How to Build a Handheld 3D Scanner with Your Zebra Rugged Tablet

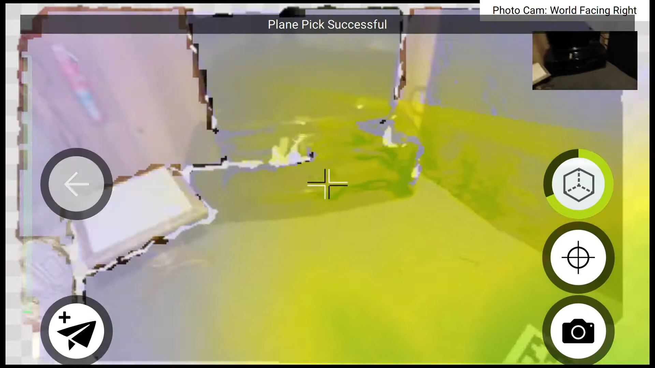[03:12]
You'll notice that I'm starting at these two April tags those are the paper targets as a best practice that will also finish back at the end of my scan.
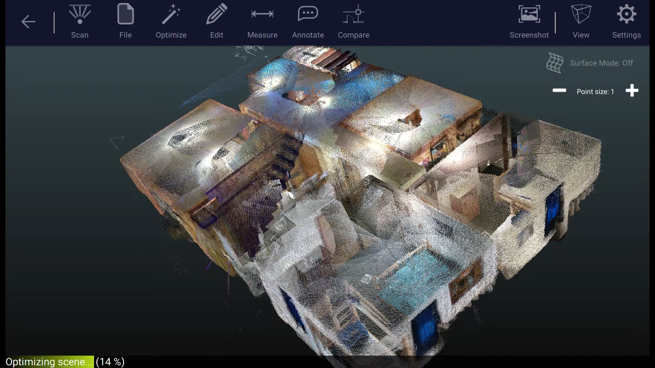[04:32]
So I went to optimize and selected to apply all applicable constraints such as the April tags in my scene, the planes that were flagged, etc. This post-processing step improves the overall accuracy and quality of your entire scan by implementing those constraints,
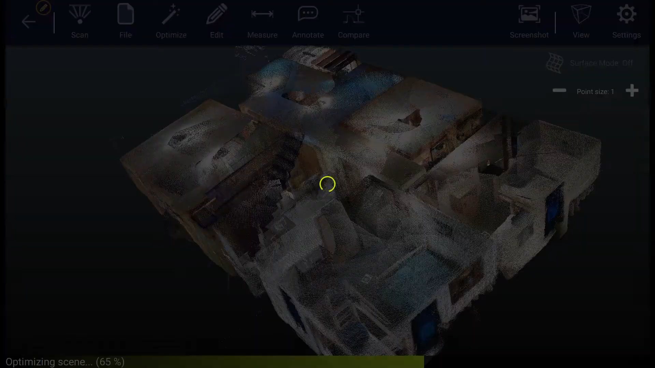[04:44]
leveling the colors throughout the scene,
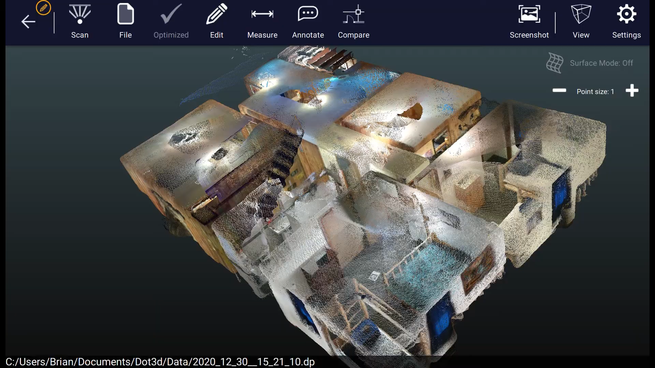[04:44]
cleaning up any noise that's recognized, and preparing your final data set for further manipulation and export.
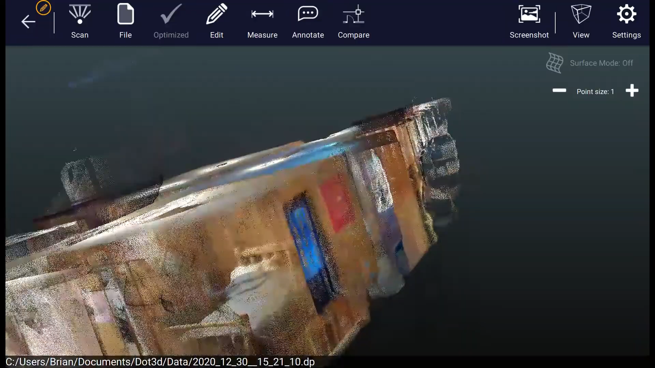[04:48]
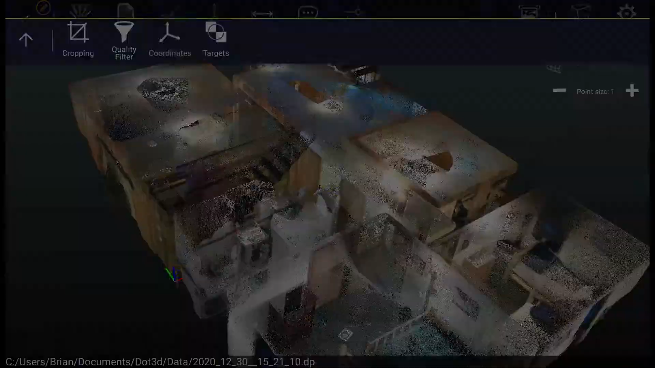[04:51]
Now we'll demonstrate a few of the capabilities you have at your fingertips here in DOT 3D.
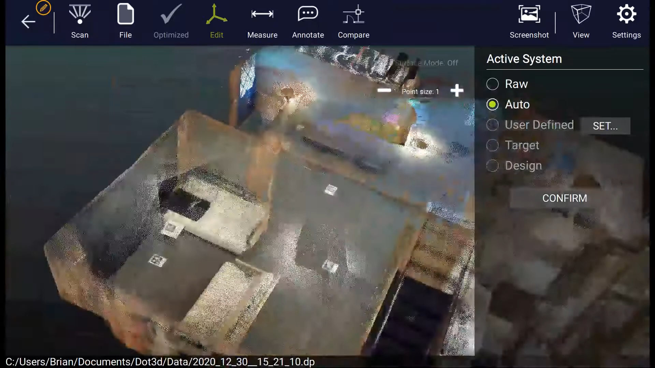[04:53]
So first we're going to set a coordinate system referencing our origin point to this particular corner of the room.
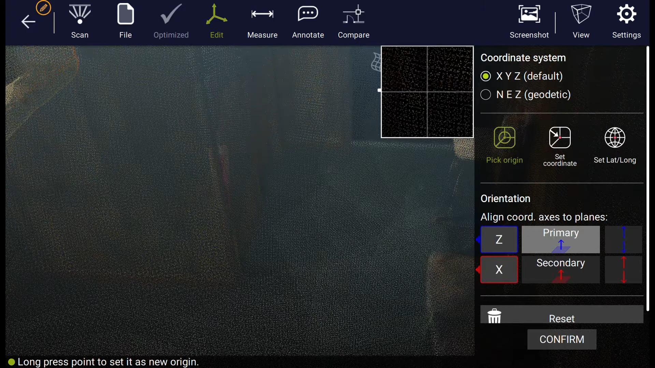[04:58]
So this becomes our zero zero zero point and every single point in the cloud every measurement you make is now referenced to that point.
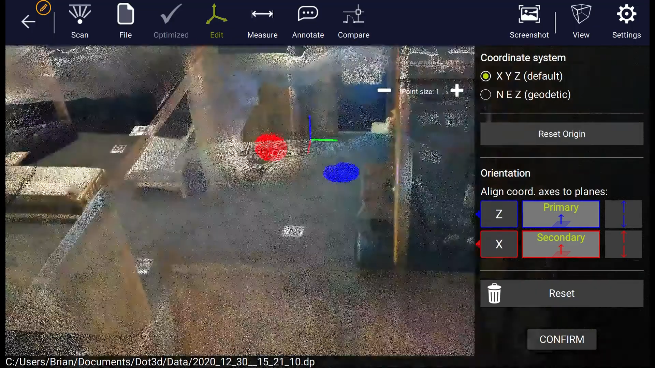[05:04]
We have a couple view options in the top right at all times
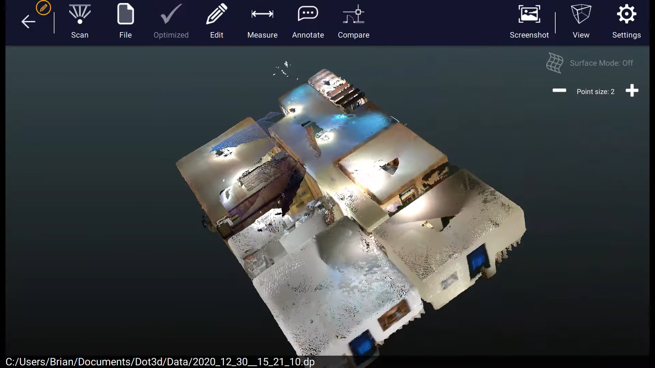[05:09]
to change the point cloud pixel size or switch to the surface based rendering which allows you to see through the foreground.
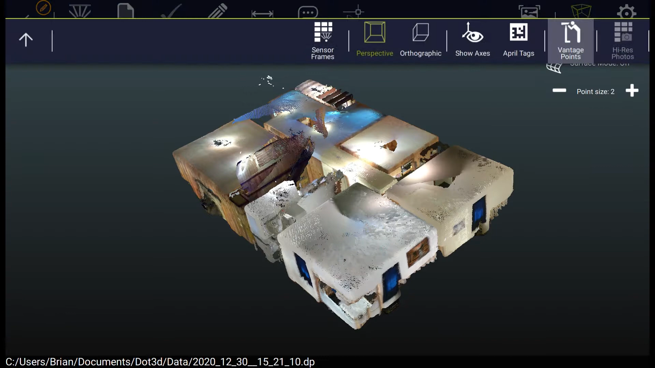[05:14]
Now let's say we also want to crop and clean up our scan, chop off the ceiling so we can see into each room of this scan.
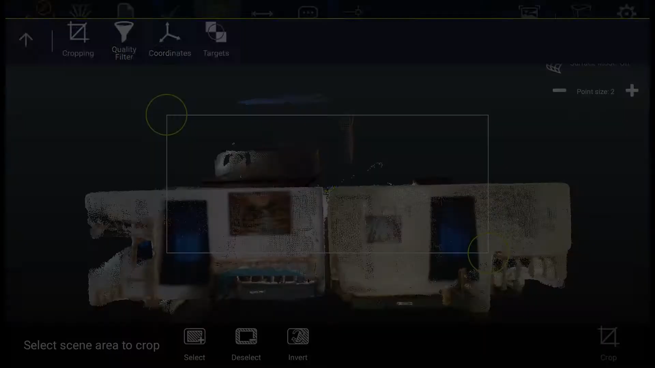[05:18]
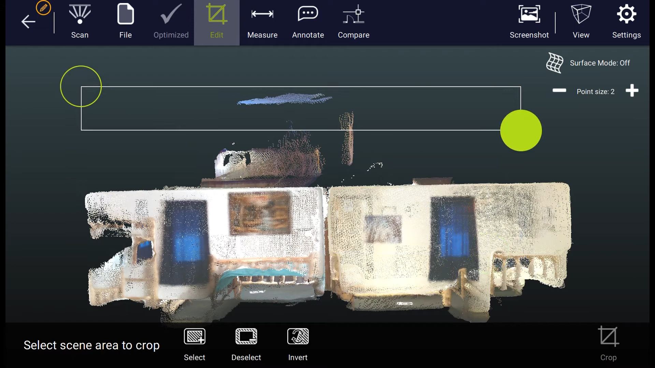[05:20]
I've gone to edit crop and can move
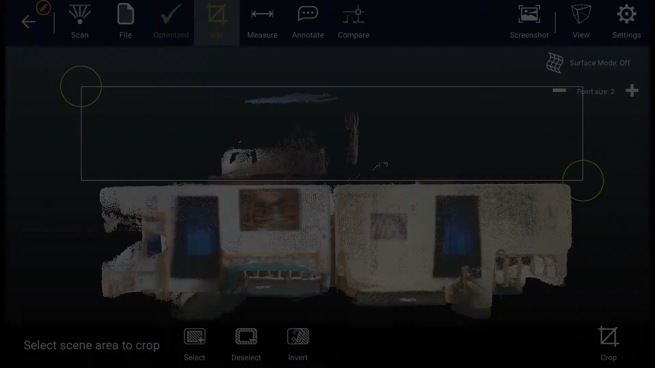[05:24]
my scene and the cropping box until
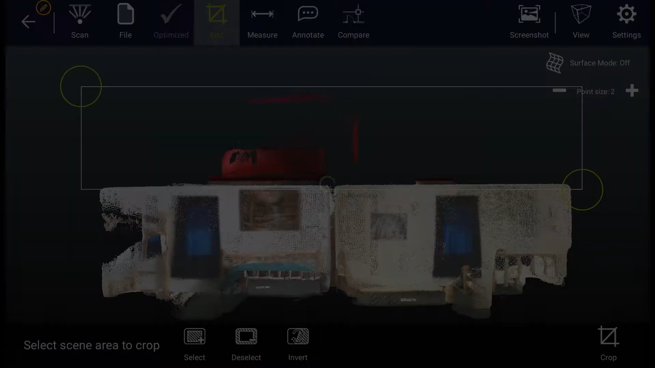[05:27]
I'm
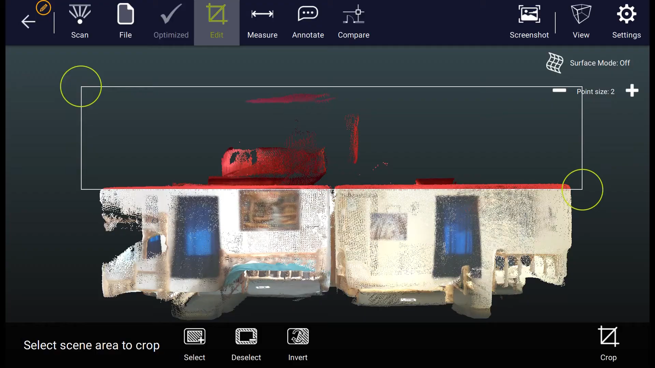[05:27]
happy with what's selected in red to press crop and then clean out.
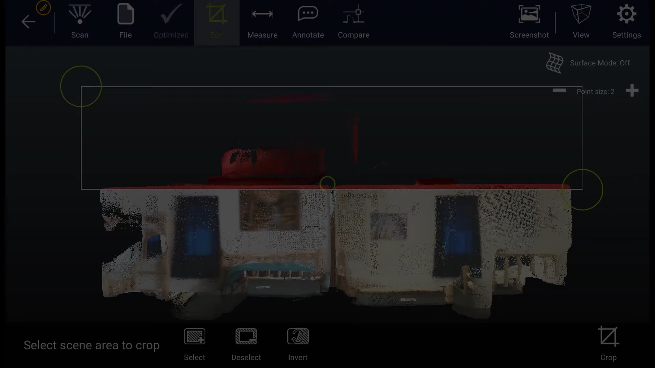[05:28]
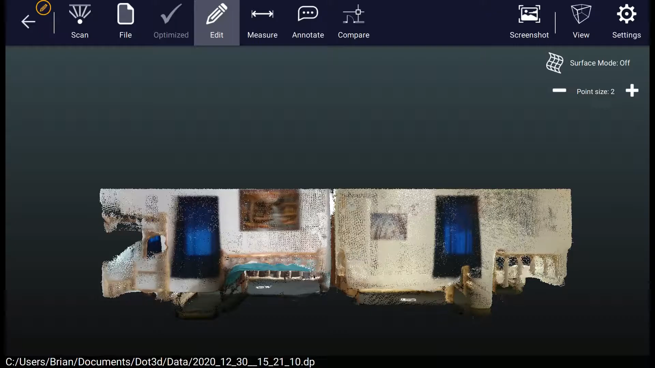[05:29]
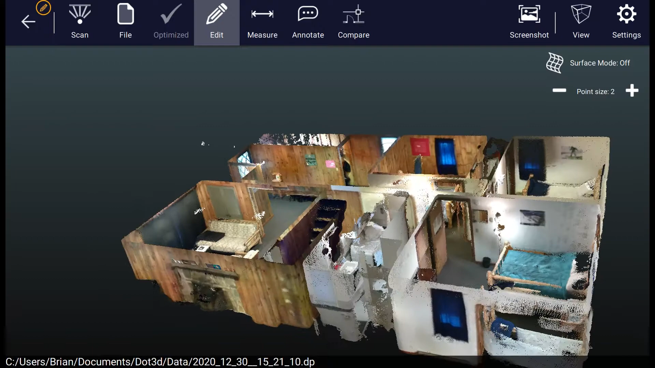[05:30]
We've now chopped off the ceiling but you'll see some of the light fixtures remain
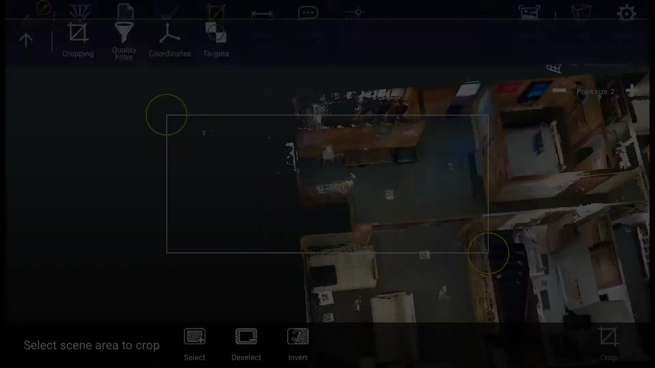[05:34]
and
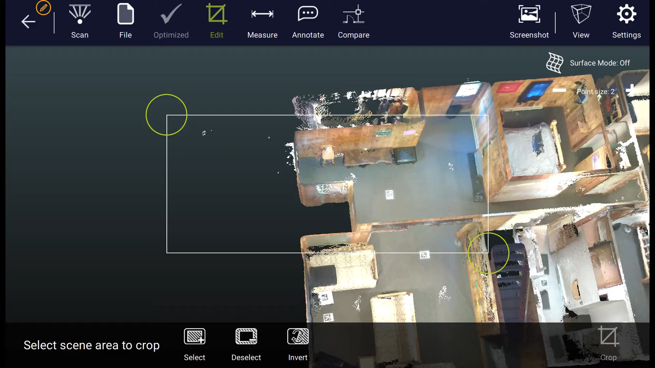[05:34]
there's also some stray points coming through the window of the door. So we can quickly edit and select each of those to crop out of our scan as
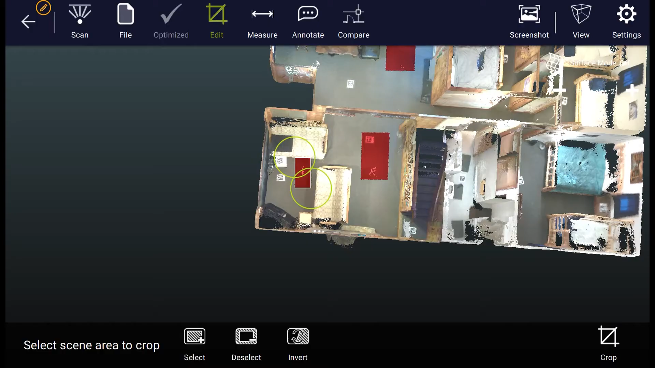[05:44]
well and then deselect everything we want to keep on the floor and then again just press the crop button in
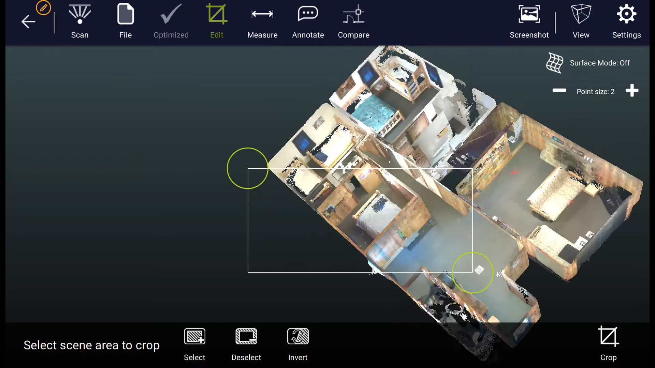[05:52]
the bottom right when we're happy with what we've selected in red which will be removed from the scan. This results in an even smaller file size and a much cleaner data set to move forward with.
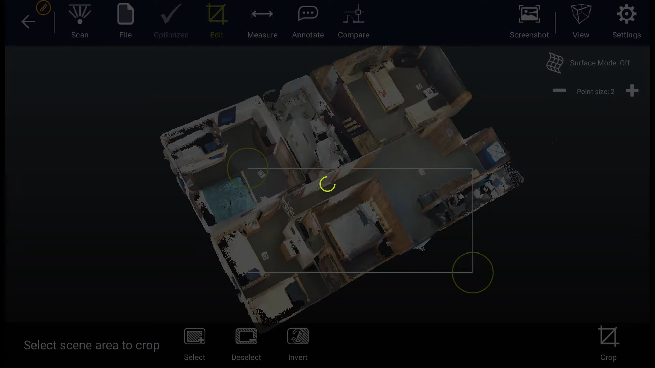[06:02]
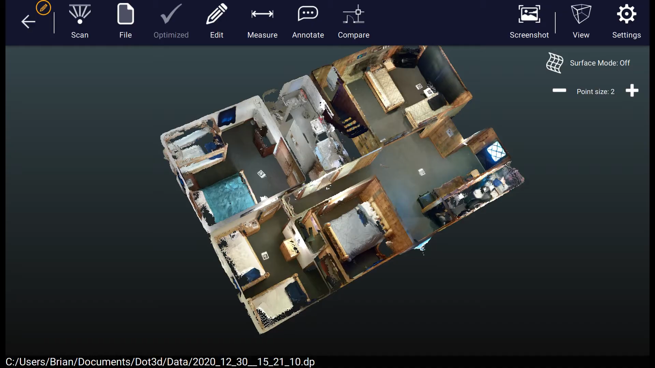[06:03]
So before we finish up here let's take some measurements from the scan data.
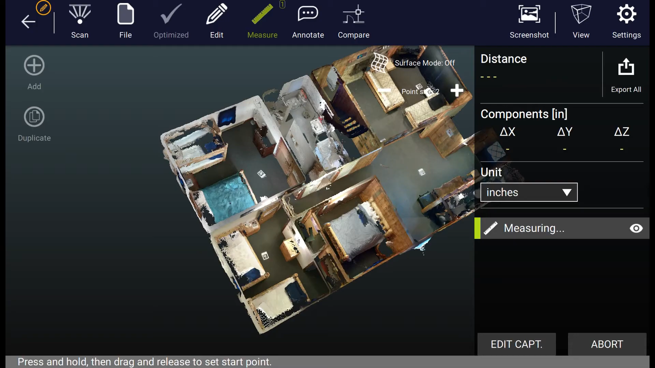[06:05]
So I go to the measure distance tab and have the ability to measure from any point to point within my scan.
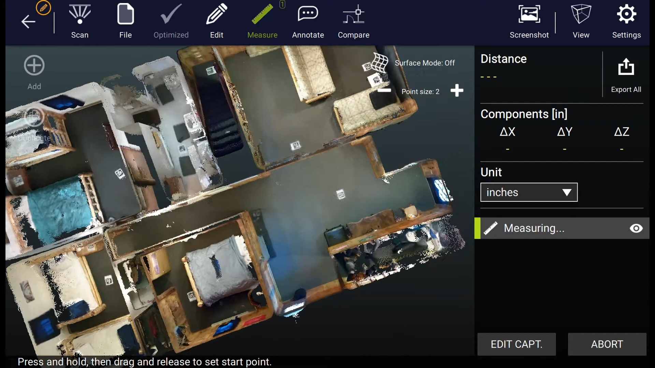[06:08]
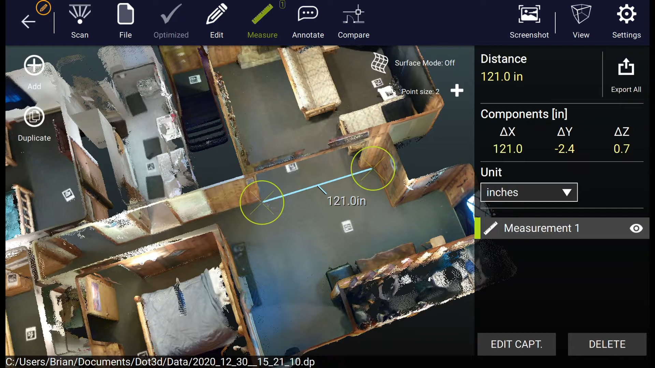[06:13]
These measurements are very precise via the zoom window in the top right and the draggable nature of the measurements themselves.
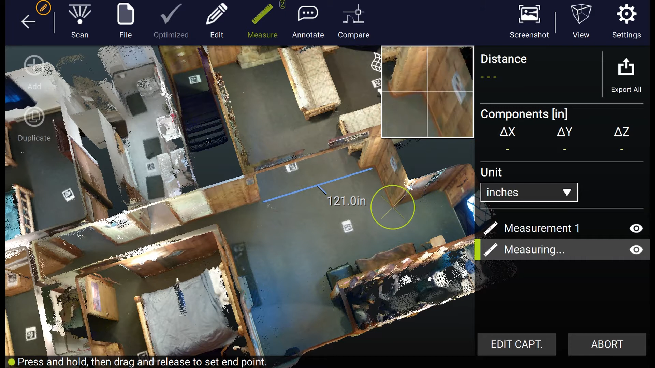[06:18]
You can take multiple measurements now that are all savable directly to your DP file format.